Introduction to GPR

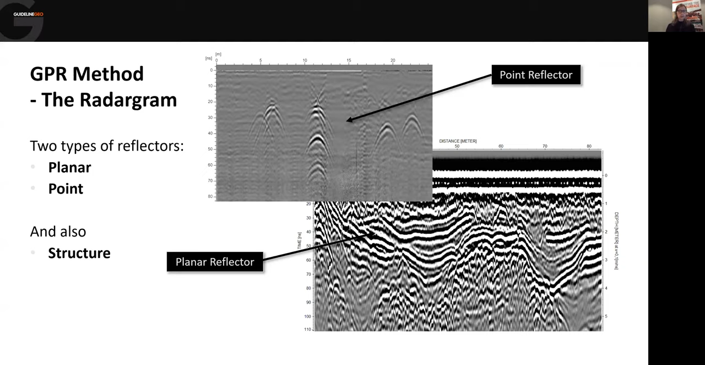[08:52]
We have a till with plenty of stones and boulders creating this messy picture. But still, we have nice layers as well for a layered sand on top of a till.
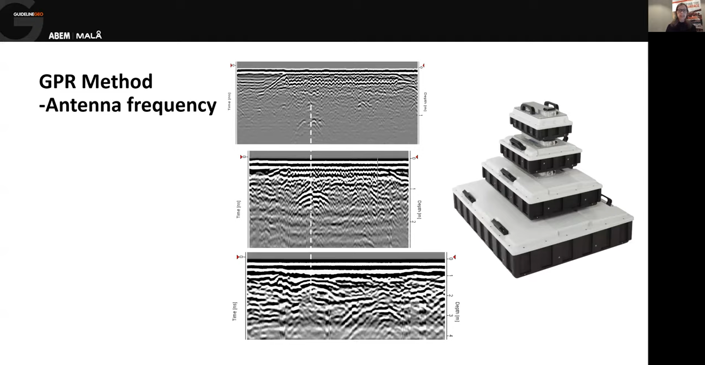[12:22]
This is due to the fact that the antenna element needs to have a physical size to create the correct wavelength. Large wavelengths need bigger antenna elements, so low-frequency antennas are bigger than high-frequency antennas.
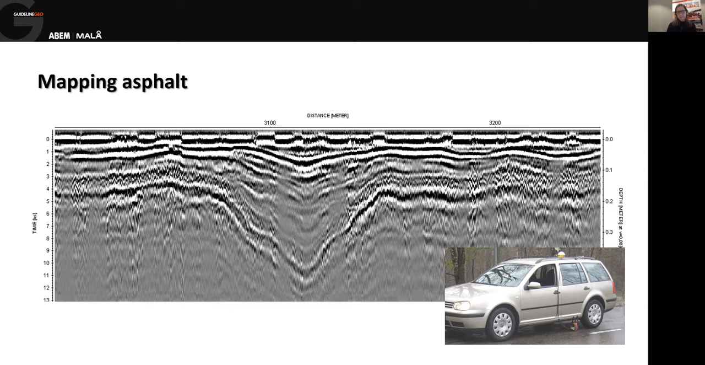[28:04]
you can actually attach a high frequency antenna below the car with help of your car door in an easy way. Okay, from roads to concrete constructions.
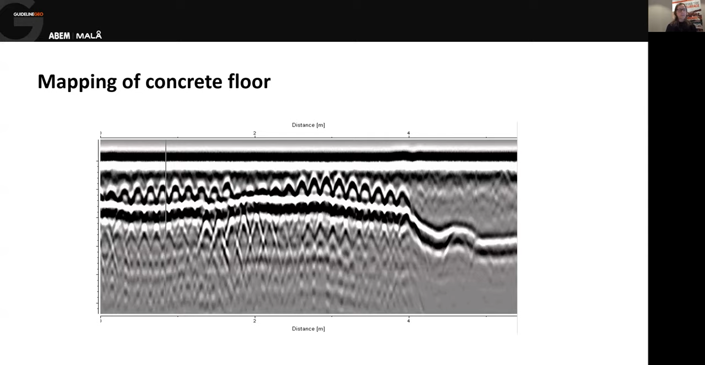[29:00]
Okay, the floor is not reinforced anymore, but instead you can see that the concrete is thicker. So yeah, this is seen on the right hand side of the radiogram. EPR was also used to map the rebars in a bridge construction,